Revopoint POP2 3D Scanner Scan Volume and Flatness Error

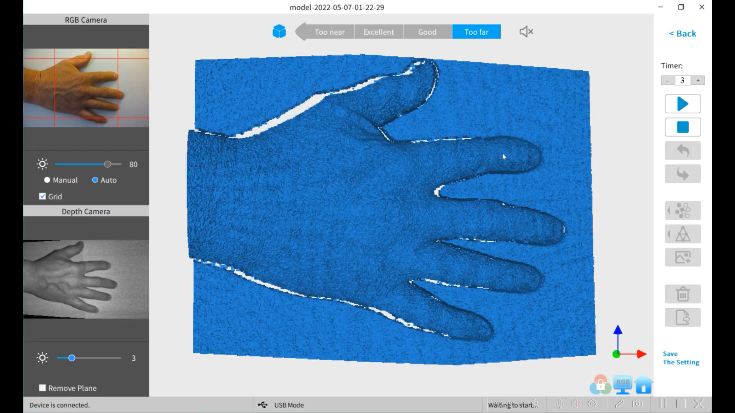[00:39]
You'll notice with the latest version of Revoscan that
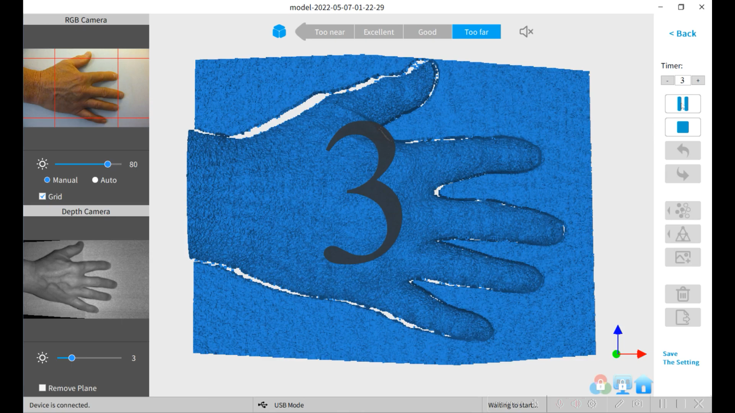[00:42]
the preview shows more than you actually get in the 3D scan. You can see a red square in the upper left camera view, and that's really the calibrated area view that you'll get scan data for.
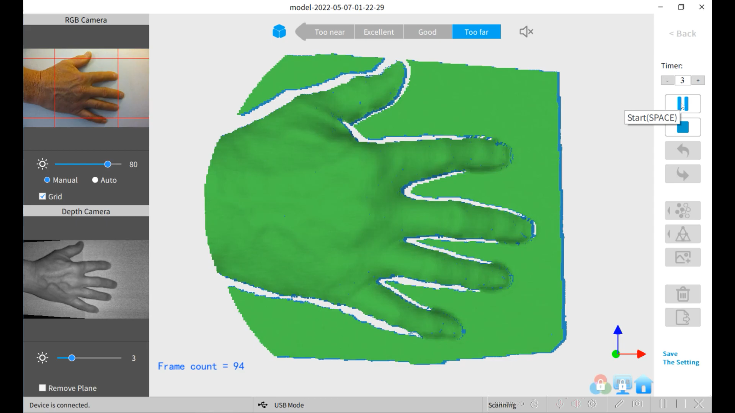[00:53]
I just calibrated my POP2 sensor, and then I went back and checked it.
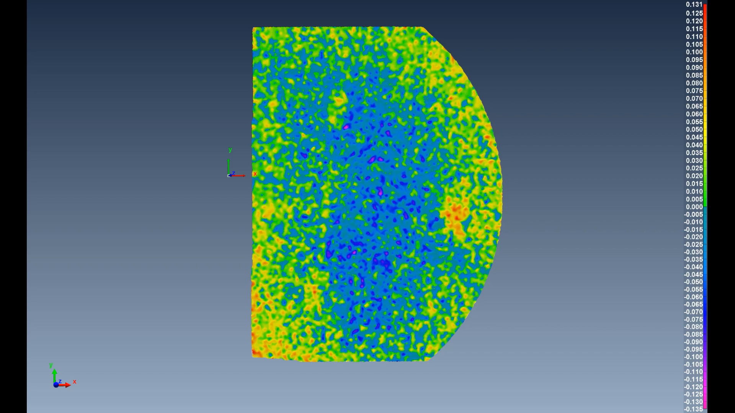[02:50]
With the scans of these flat plates, you can best fit the data to a plane and then you can see a color distribution map of the air. And on the right side is the scale with red being the highest plus deviation and magenta being the largest minus deviation.